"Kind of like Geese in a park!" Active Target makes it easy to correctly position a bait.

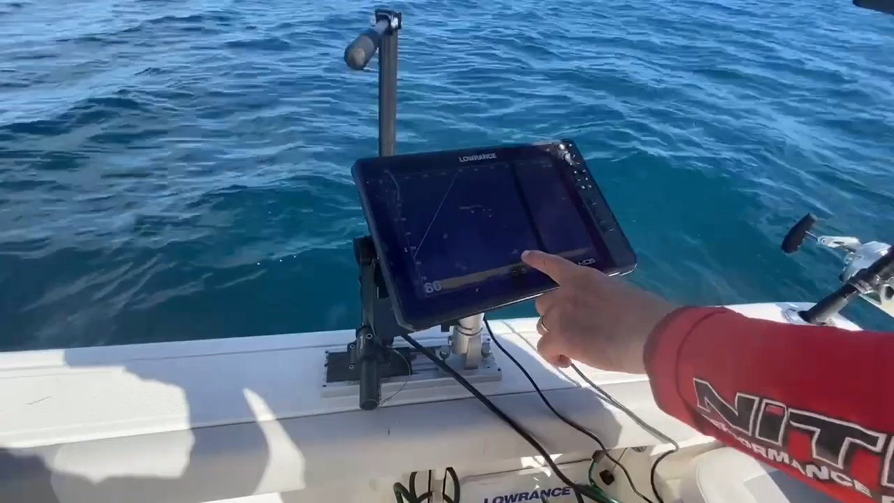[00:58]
There's the fish I'm after. Here's where the front of the boat is, so we're kind of out here.
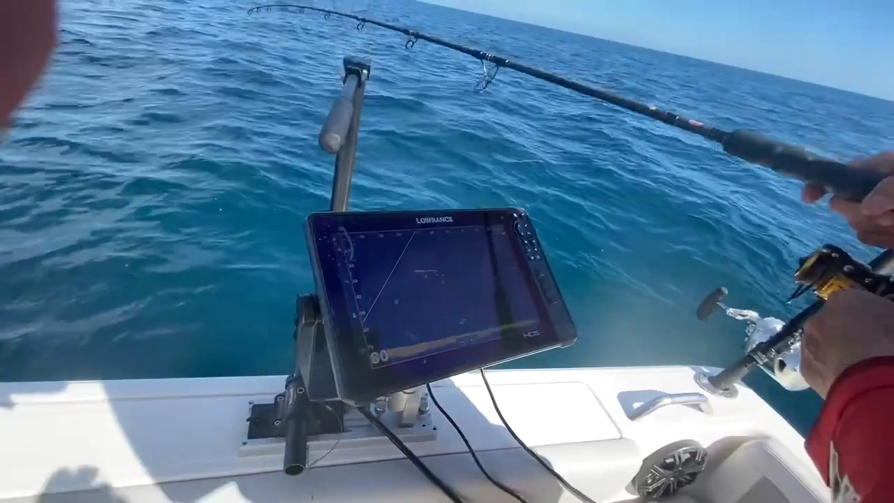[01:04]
Let's see if we can catch one. I'm getting excited, but not super excited. He's only 40 feet down. There's my bait. He's still there.
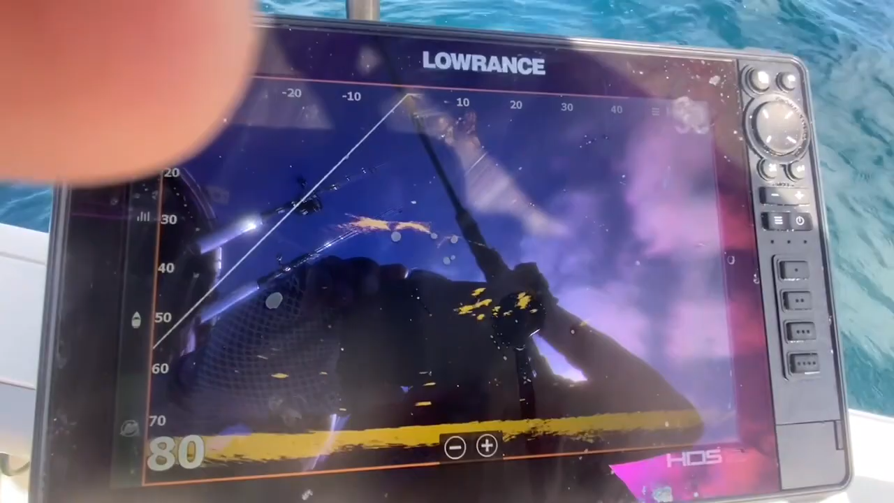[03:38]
Active target picks that up. Here he is right here. That's how you catch an amberjack. I love this system.